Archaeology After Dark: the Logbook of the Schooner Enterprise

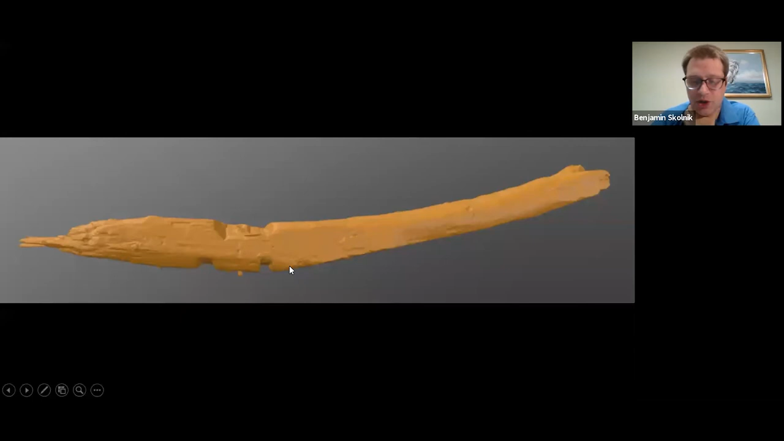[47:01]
Um, on either side of the keel, you've got these two grooves cut into the bottom of the plane, of the, of the frame. And these are called limber holes. And basically what they do is they give you a channel that run lengthwise down the ship through which water can collect and then move sort of to the lowest point.